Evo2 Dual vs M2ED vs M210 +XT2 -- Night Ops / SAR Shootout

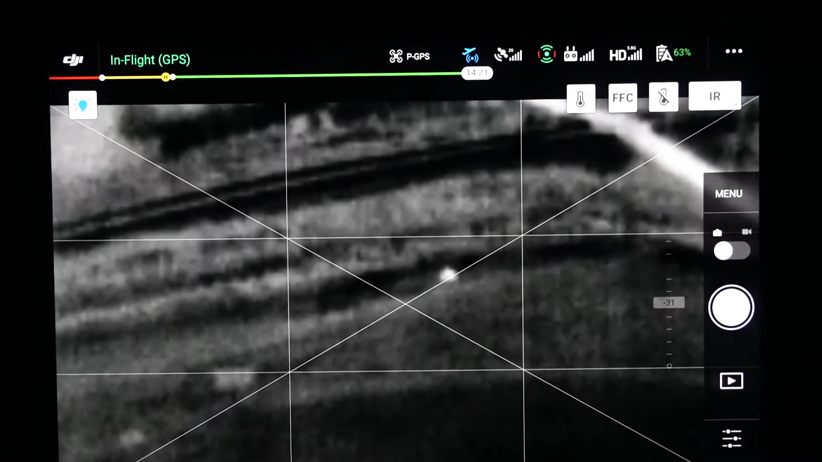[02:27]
Yeah. All right, don't go far. Just kind of walk around.
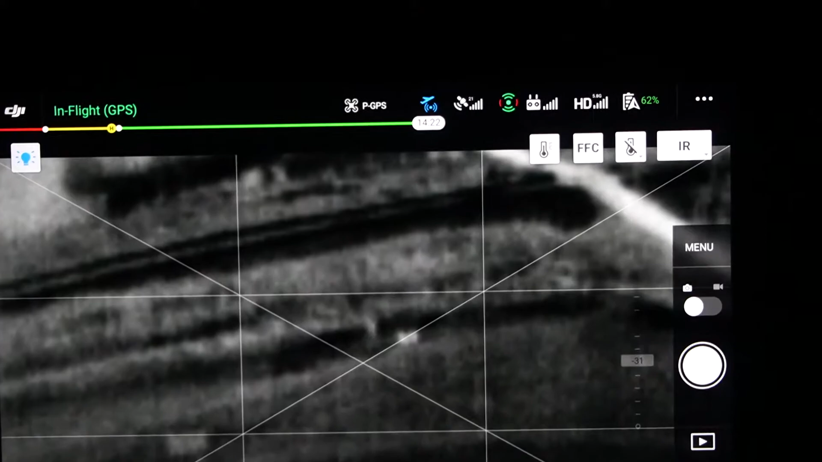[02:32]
All right, so there you see. There we go. Now we've got a little bit of motion, and you can see the individual little pieces there.
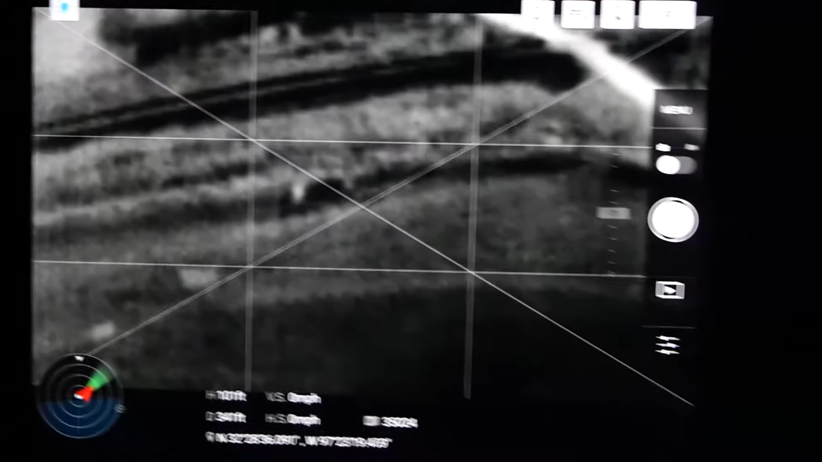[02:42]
All right, so next we're going to go over and look at the X-T2 on the M210.
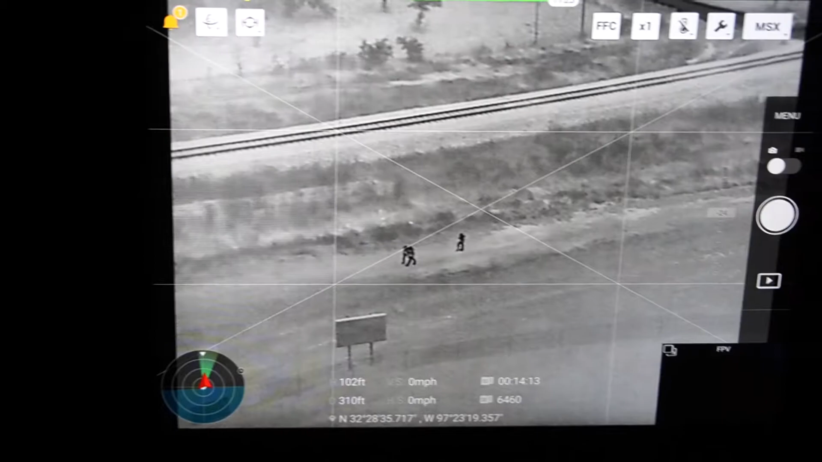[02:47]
Sorry for the motion here. I'm having to move this around.
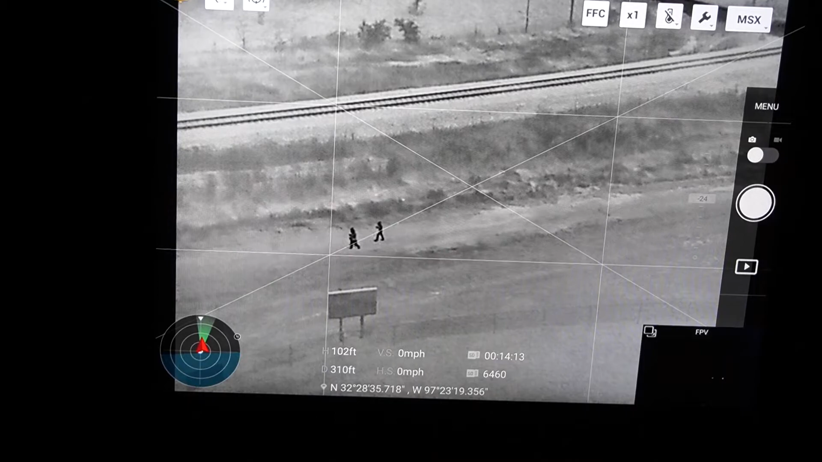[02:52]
So there we have the M210 X-T2. If you want to go ahead and track them over and then maybe even do some zooming in on that.
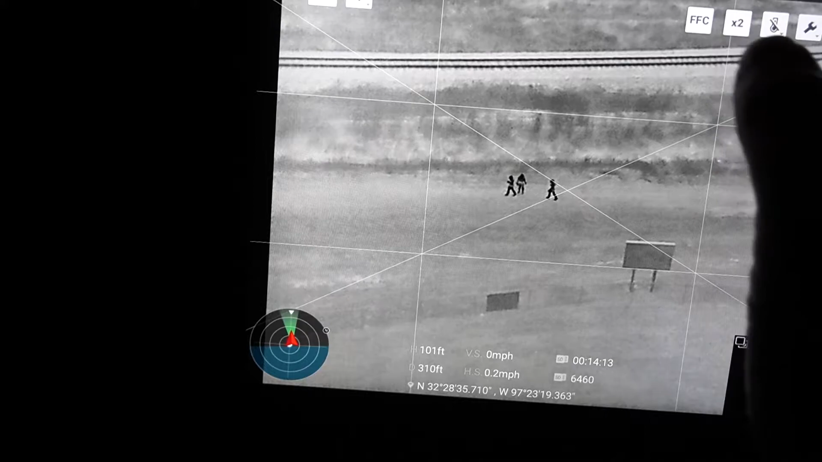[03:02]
So there you can see significantly better results. Go ahead and zoom in some more.
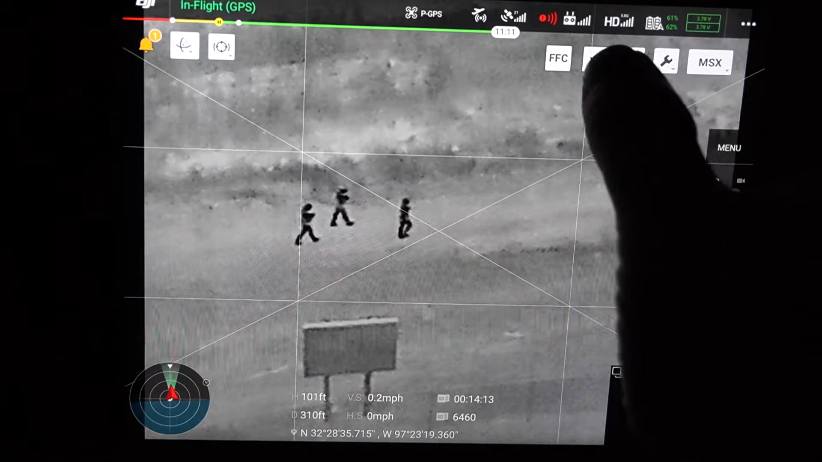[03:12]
So that's 2X zoom. There's a 4X zoom. And the 4X zoom looks good. We're starting to get some pretty good pixelation in there, but we can still make out the people really good.
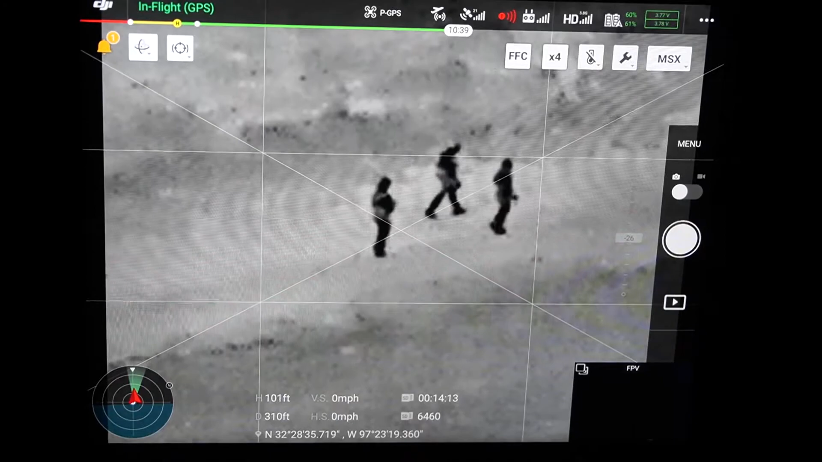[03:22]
Go ahead and go full zoom. All right, and there's 8X zoom. And you can easily see, you can count the legs, you can see all that kind of stuff, right?
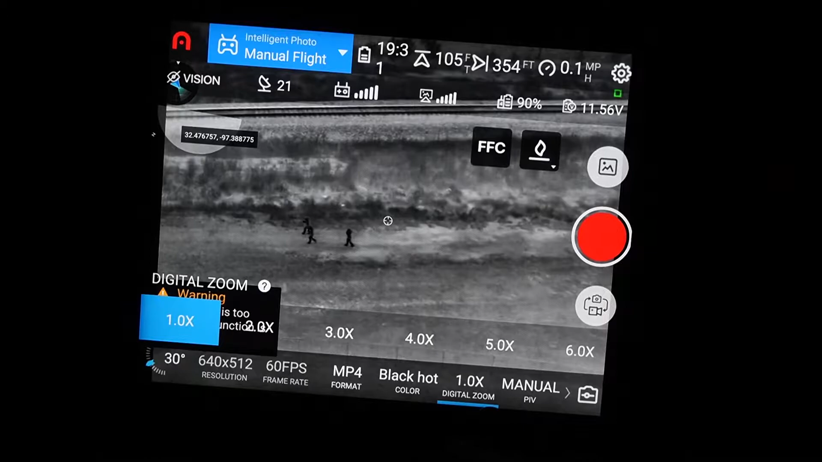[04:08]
It keeps popping up and telling us, and that's a little bit annoying.
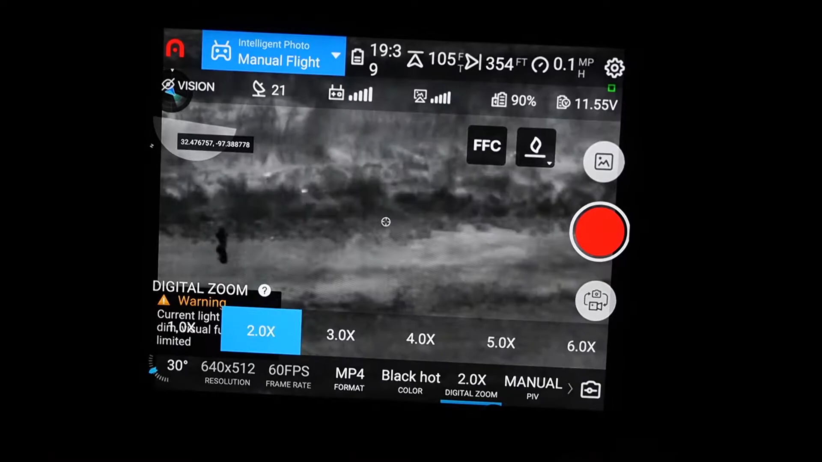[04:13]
It's something that they can remove.
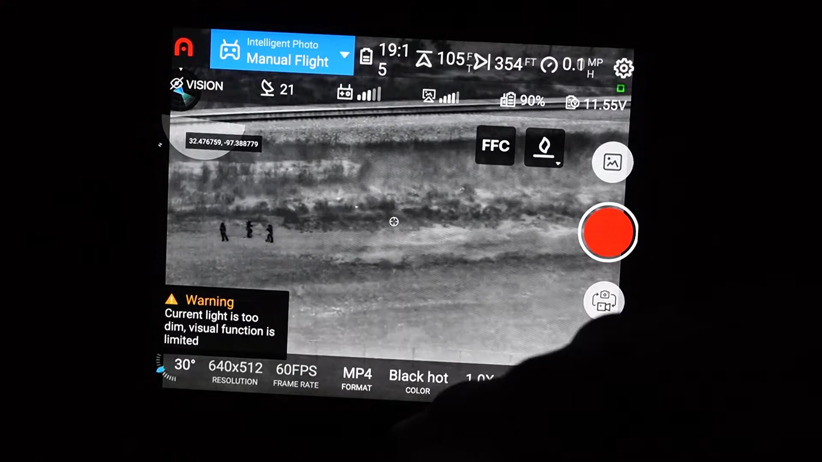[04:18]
But anyway, so now we're zoomed all the way out. And let me get rid of that signal. All right, let's move that in over there.
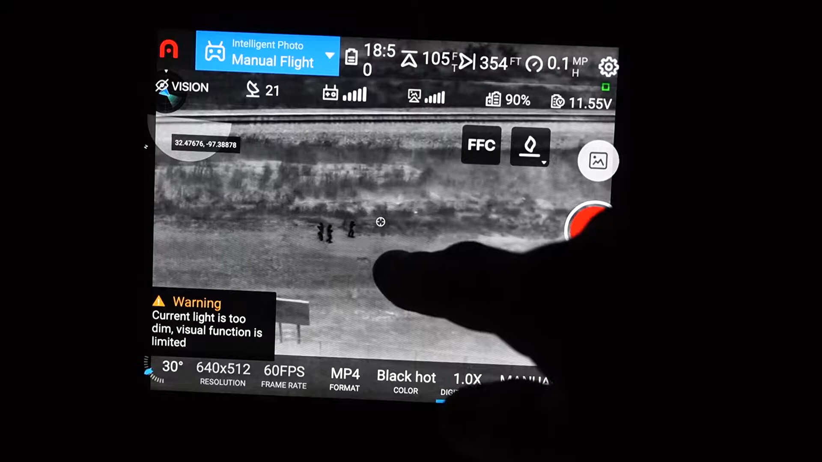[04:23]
All right, and you can see what the people actually look like on there.
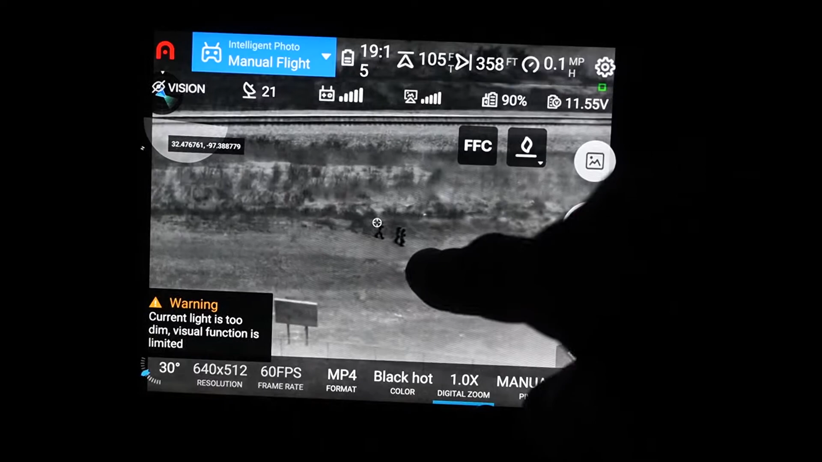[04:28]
All right, and again, it looks really good.
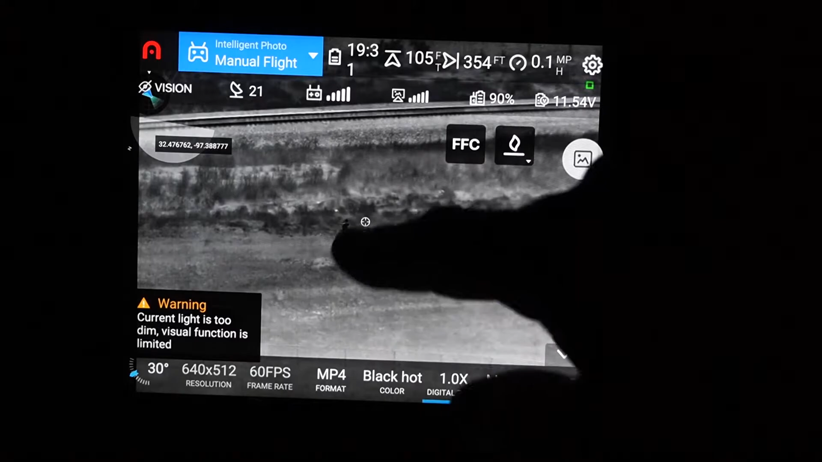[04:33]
We can actually see more information on there.
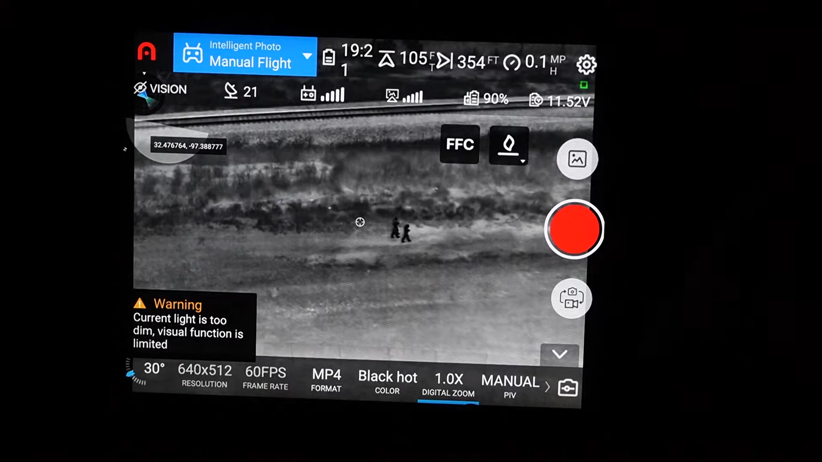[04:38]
And now let's go ahead and start zooming in on them, on the subjects. All right.
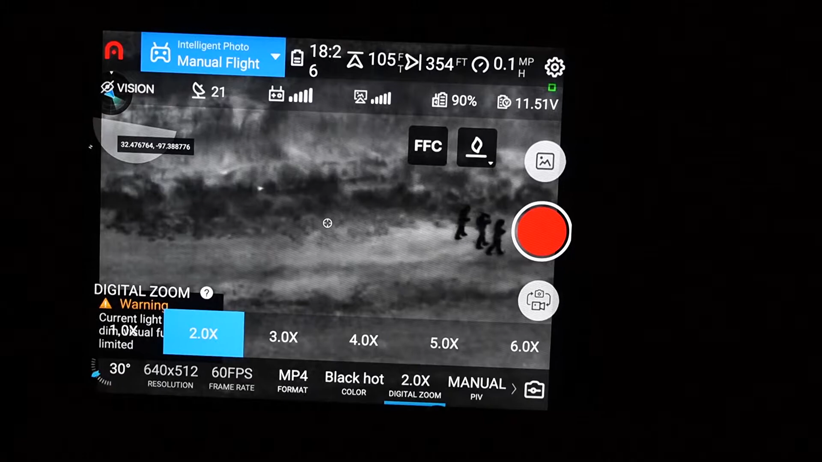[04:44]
All right, there's 2x. Go ahead. There's 3x.
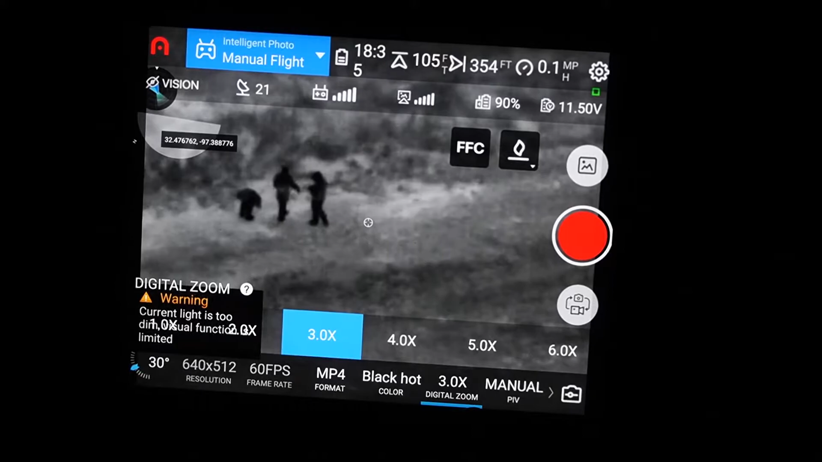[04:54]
We have a little more finite level of zoom on this too.
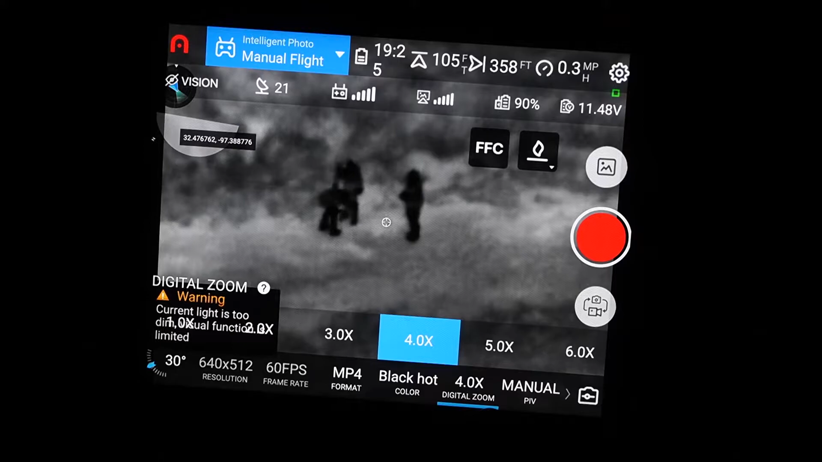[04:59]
4x, 5x. And he can just do this by rolling the wheel.
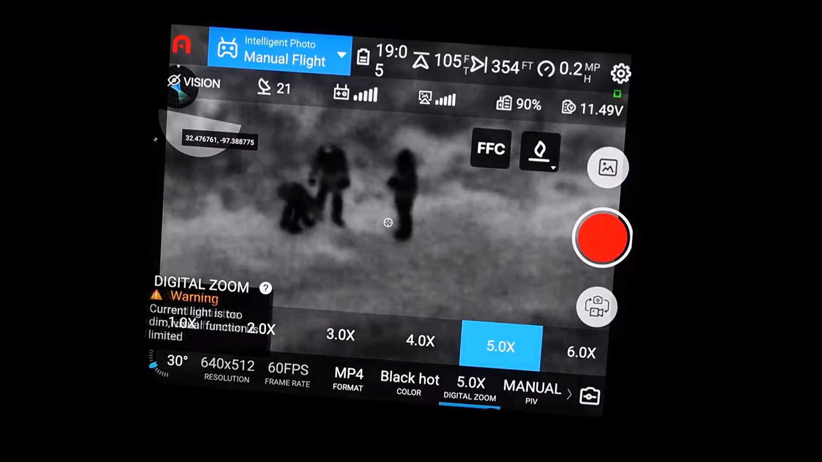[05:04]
Okay, 6x. And we're still not getting bad pixelation.
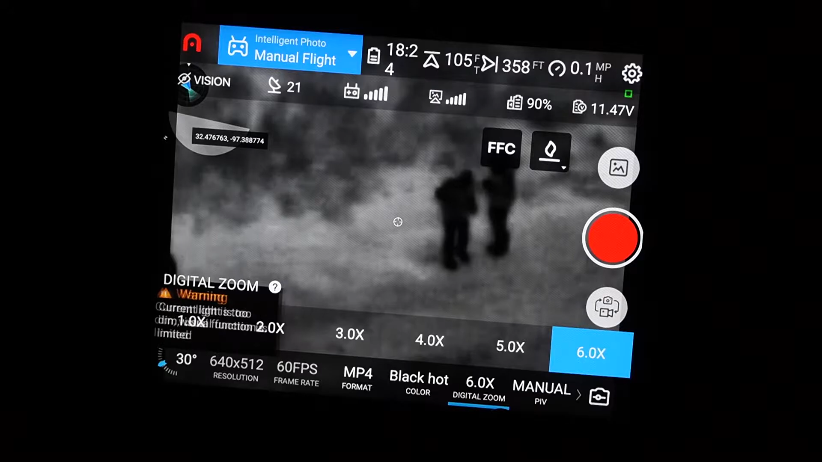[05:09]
I mean, everything is kind of almost like it's anti-alias, but it's not real pixelated at this point.
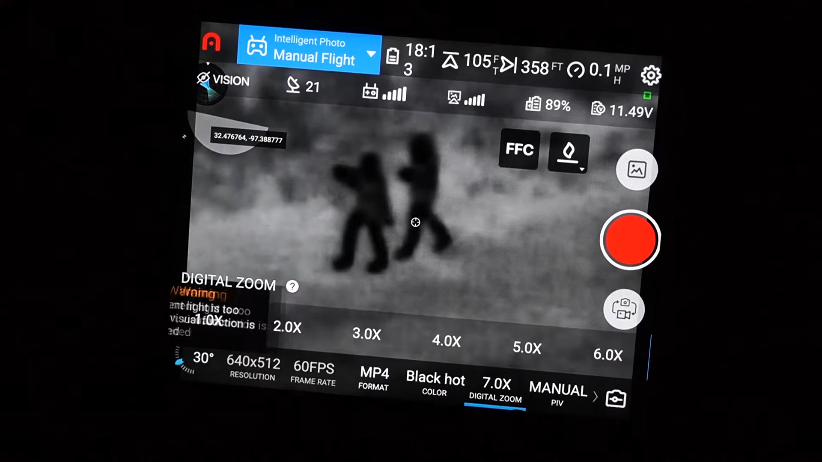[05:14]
We can really get in there and see pretty much everything that we want to see on these guys.